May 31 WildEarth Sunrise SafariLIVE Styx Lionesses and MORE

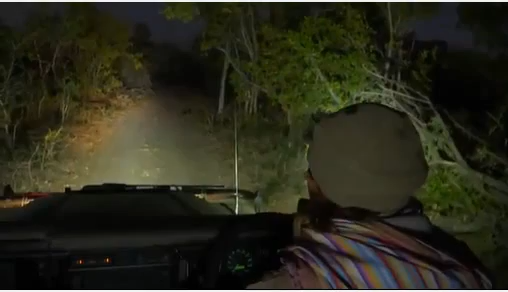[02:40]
We might get trumpeted at as we move past them slowly. Bye bye elephants. So while we keep looking for a female leopard.